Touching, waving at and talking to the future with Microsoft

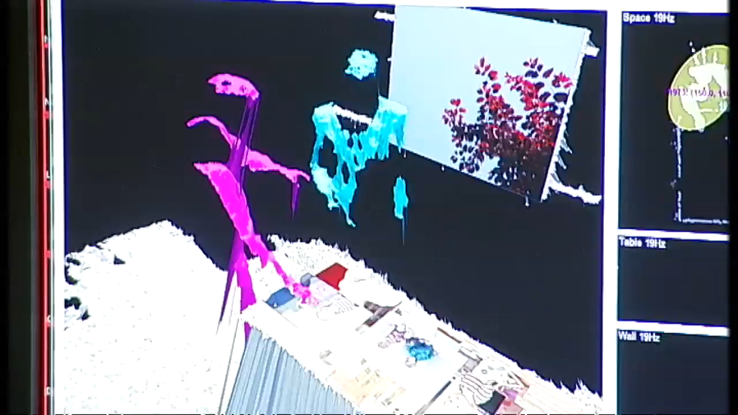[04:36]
It's called light space, and it's so new that this is the first time they've let TV cameras film it.
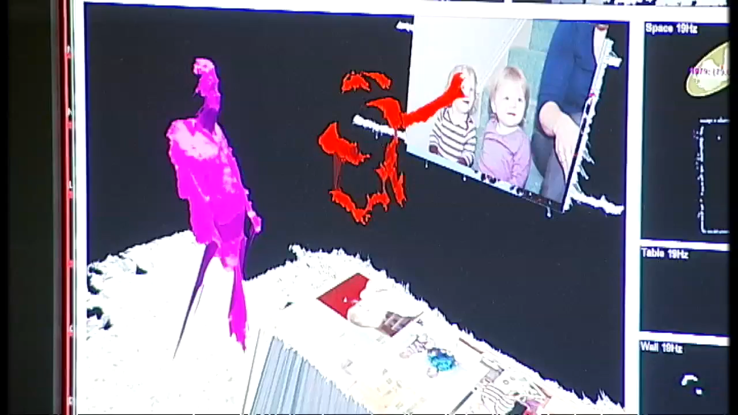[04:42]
One thing that's kind of fun is we can then pull this object into my hand.